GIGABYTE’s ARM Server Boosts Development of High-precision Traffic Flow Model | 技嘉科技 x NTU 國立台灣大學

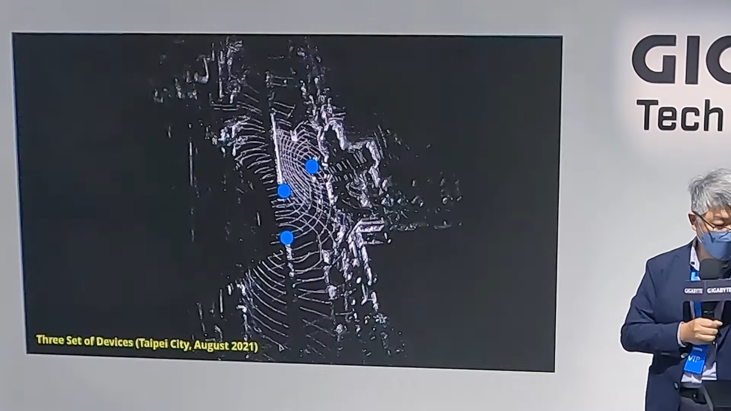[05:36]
那收集出來的資料它會長得像這個樣子
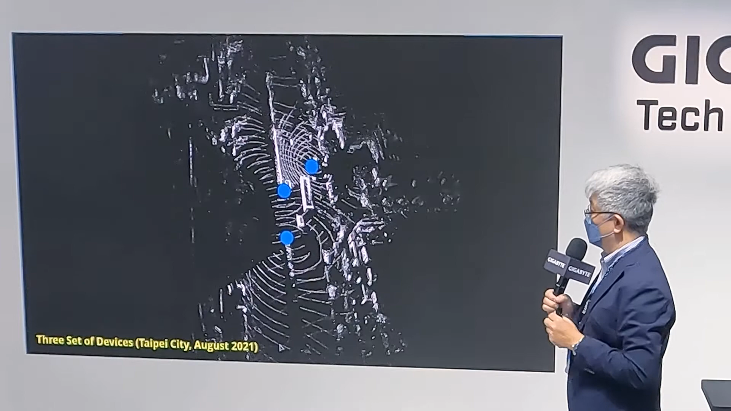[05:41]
這個是我們在2021年去年在台北市台大附近所收集的資料那這個是在行車南路所以你可以看到這邊其實是有像公車中間那是一台公車開過去
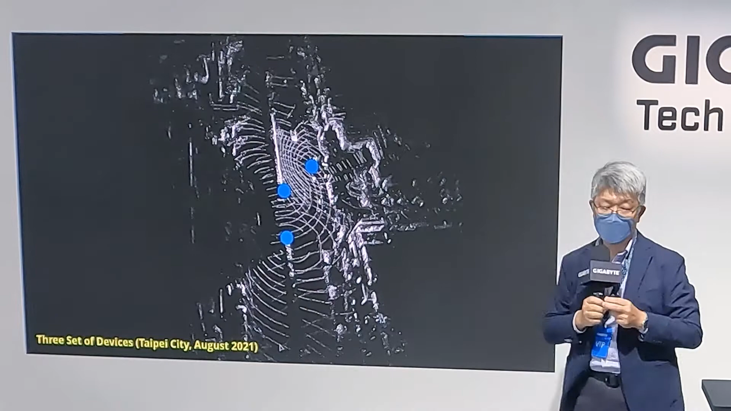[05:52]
那你可以看到摩托車你可以看到汽車可以看到行人那這個其實可以去轉不同的視角可以去看它
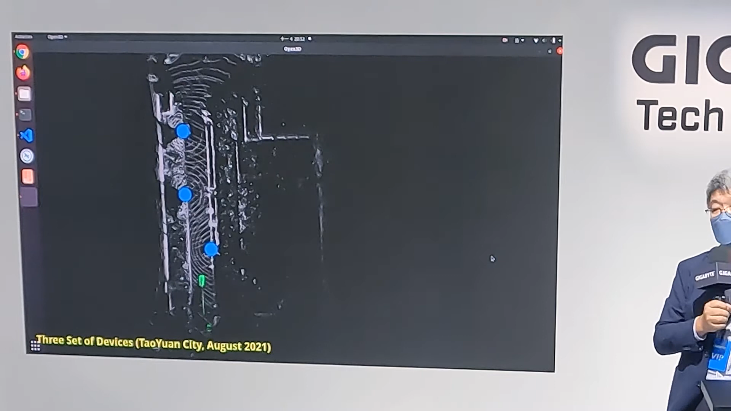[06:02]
好 那這是我們在桃園在這個高鐵附近所做的資料收集那你也可以看到我們
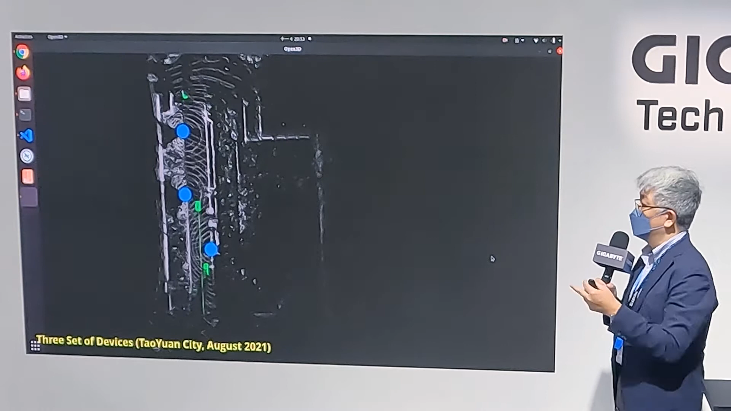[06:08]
可以畫軌跡大家看到那個綠色的這個方框是後面有一條線所以我可以知道每一台車的軌跡它開的速度是多快那車跟車之間的距離是多遠尤其是說比如說當我要超車或我要換車道的時候我們人類在開車的時候駕駛人在開車的時候他會抓什麼樣的距離去超車那以後呢當我們把自駕車放在馬路上的時候我們自駕車也必須要能夠符合人
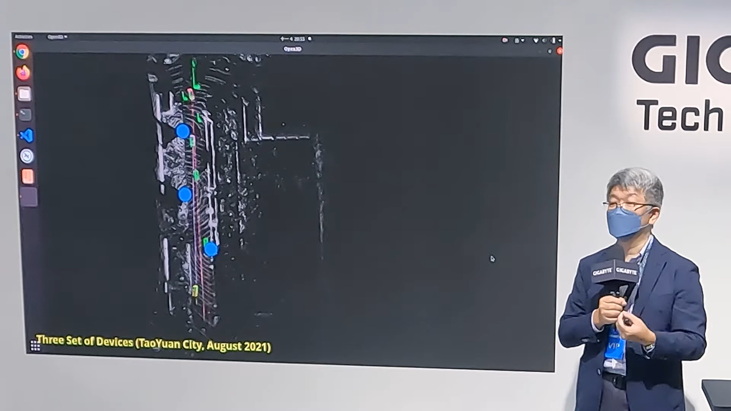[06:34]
類的預期要不然的話其它是人駕的車子其實會很害怕
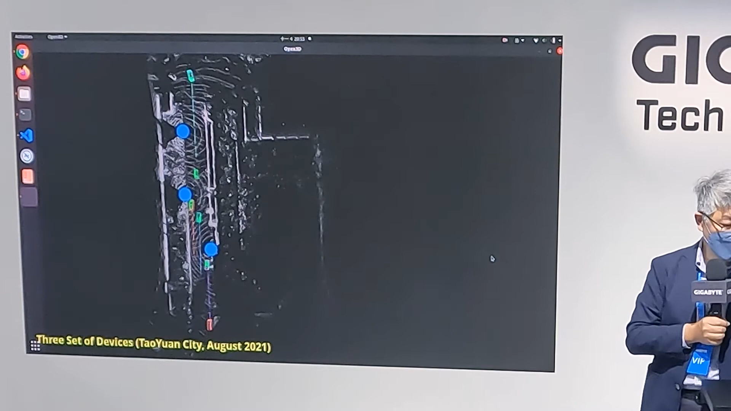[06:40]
好 那這個其實是一樣只是我把它放不同的顏色讓大家比較容易看那這個呢在這一張的這個影片裡面我們看到跟前面不一樣是在每一個這個
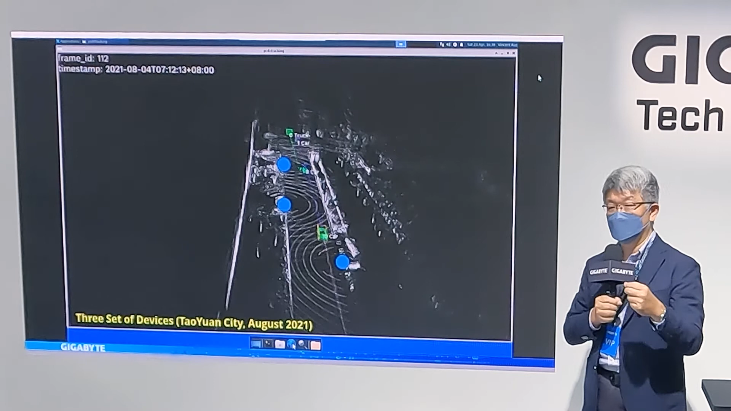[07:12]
一台巴士或者是這是一台摩托車或者是腳踏車的差別